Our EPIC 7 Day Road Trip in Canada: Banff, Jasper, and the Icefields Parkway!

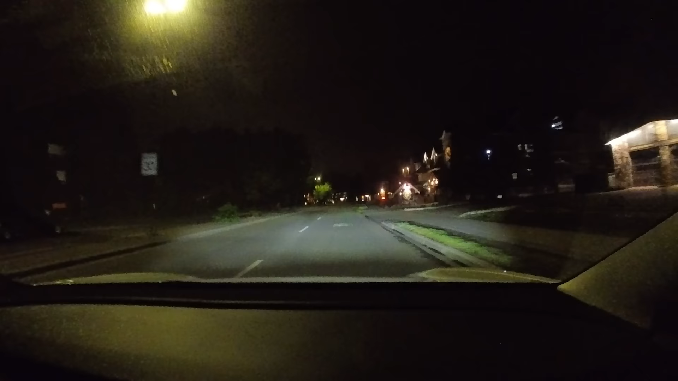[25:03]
We're determined to get a parking spot. So we're going to get there. We're going to be the first ones there. I doubt it. I bet people get there even earlier, but it's like Kelly Park.
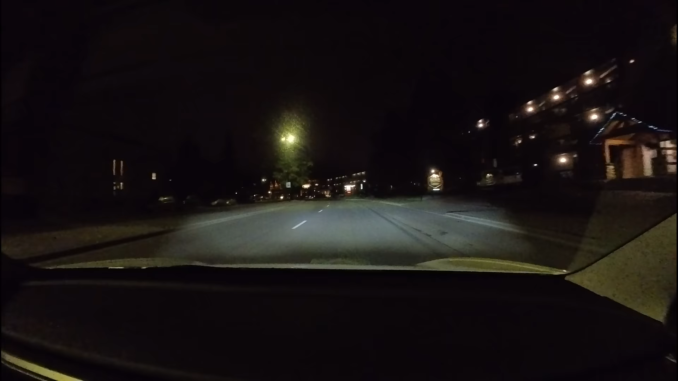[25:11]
Yeah. There's at least a handful of people already there.
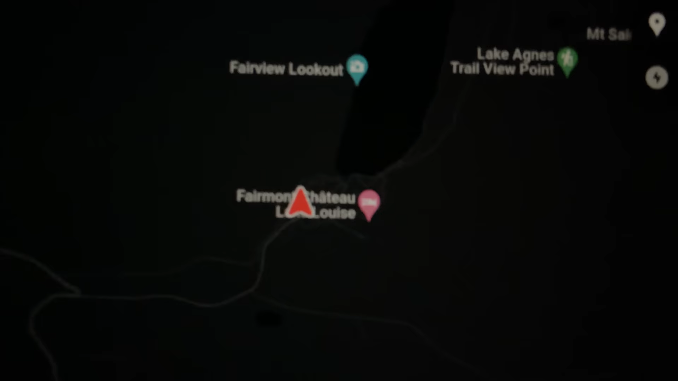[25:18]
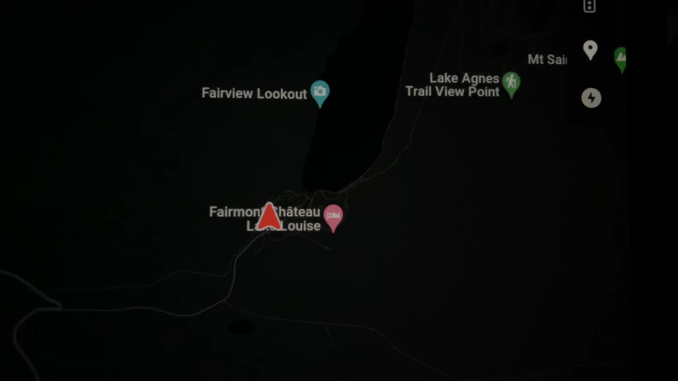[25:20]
We're at Lake Louise, and we got a parking spot, and we're definitely not the first ones here.
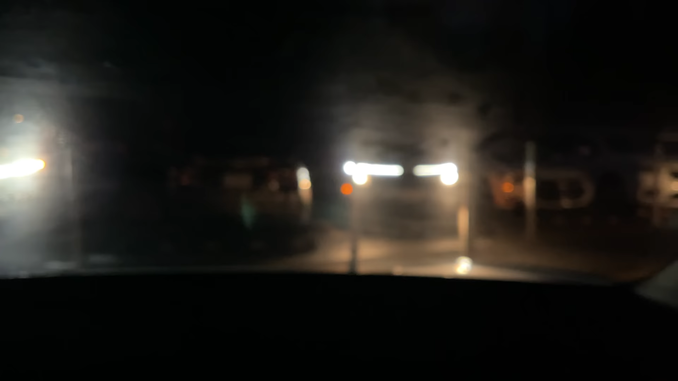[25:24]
This is the first. The first row of parking is already taken, and it's only 5.49 in the morning.